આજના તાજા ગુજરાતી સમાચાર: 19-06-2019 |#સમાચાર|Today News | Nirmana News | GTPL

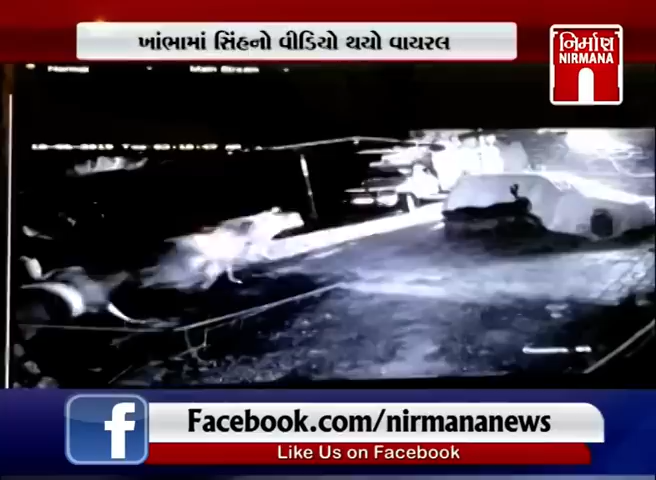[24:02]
गट्टां शार्मा नी बाद करवा माहतों अमरेली जिलाना खांबाना बारमा गामे गउशामा
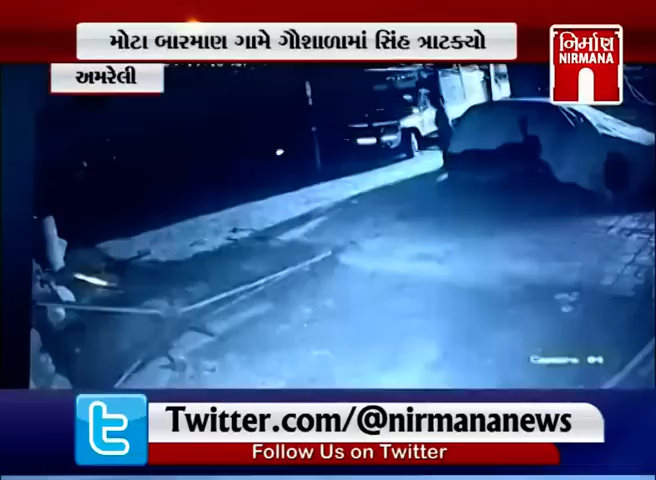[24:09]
सी गायोन शिकार करवा माटे आवी चड़े होतो परंथु � बहादुर गउशा संचाल के सी सामे लाकडी वडे सामे थता सी शिकार मुकी ने भागी चुटियोतु तेरा समगर गट्टां सी सिरी कैमरा मा केथी जवा पामे दी